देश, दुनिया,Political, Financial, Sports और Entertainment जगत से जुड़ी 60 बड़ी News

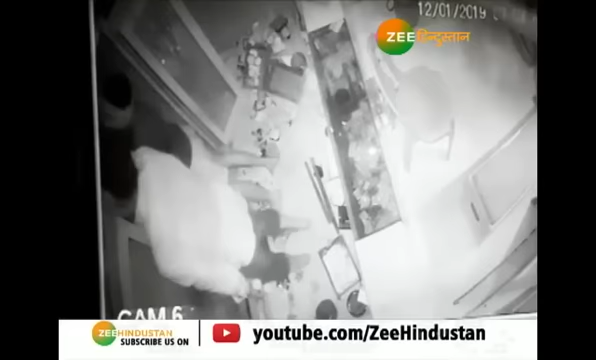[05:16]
बिहार के बोध गया में ज्वेल्वी की दुकान में चोरी की वारदात एक घंटे में तीन बदमाशों ने उड़ाए लाखों रुपए के जेवर बदमाशों की सारी कर्थूत सिसी टीवी में रिकॉर्ड